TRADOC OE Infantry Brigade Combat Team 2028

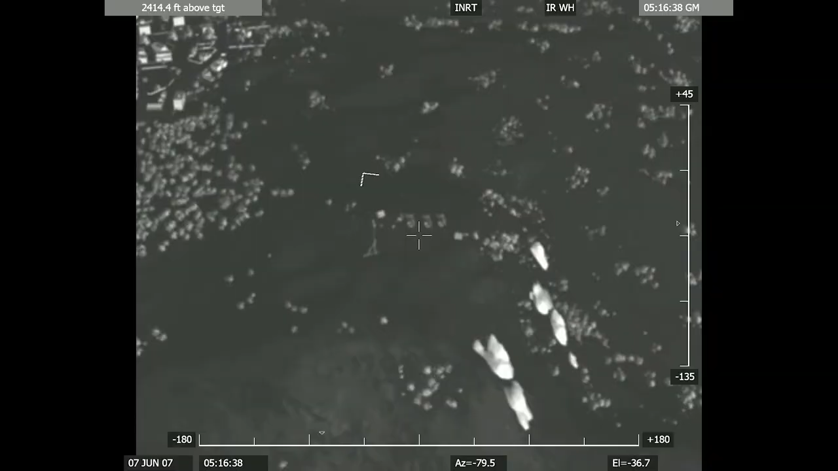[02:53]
The IBCT uses its organic extended range systems and air small system sensor assets
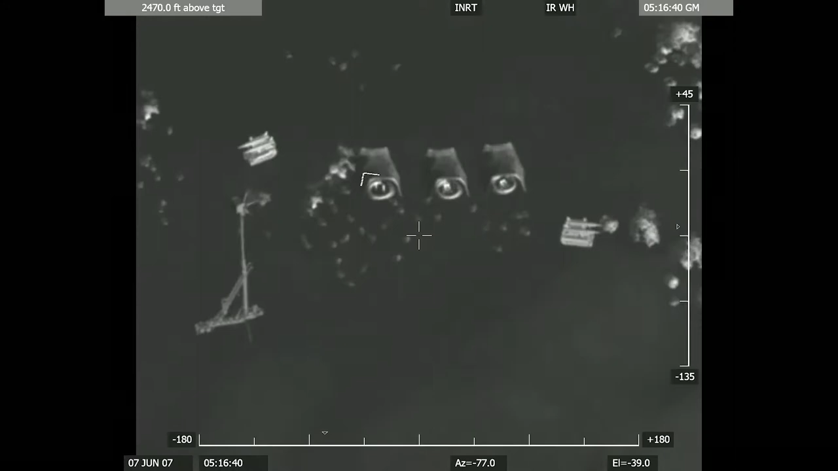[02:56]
during the reconnaissance phase of the operation to set the conditions for the attack.